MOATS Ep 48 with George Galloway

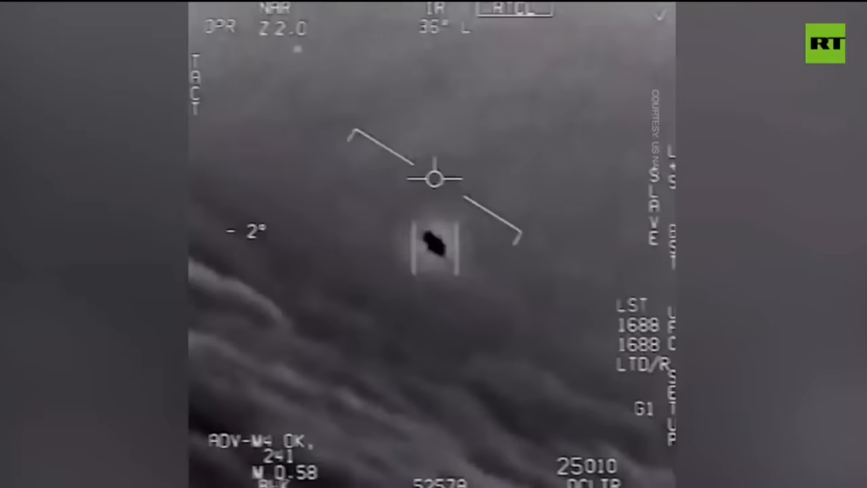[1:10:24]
During the encounter, a Navy jet passed within 1,000 feet of the object, but could not work out the identity of the craft. The pilot attempted to regain visual contact, but was unable to. In one video, a dark circular object is seen flying in front of a jet, while another shows a small object speeding over land. The final video clip shows a circular object moving quickly before appearing to slow down. A voice in one of the videos can be heard saying, "There's a whole fleet of them." And that's the latest here on Sputnik News.
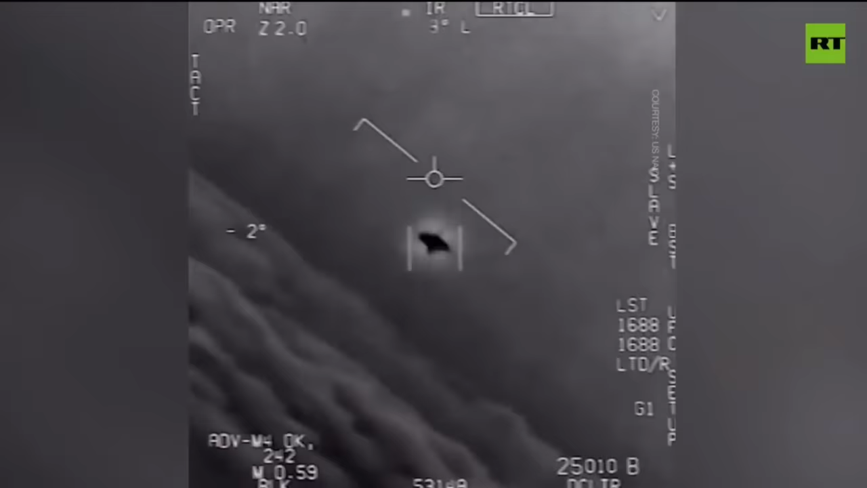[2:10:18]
The pilot attempted to regain visual contact, but was unable to. In one video, a dark circular object is seen flying in front of a jet, while another shows a small object speeding over land. The final video clip shows a circular object moving quickly before appearing to slow down.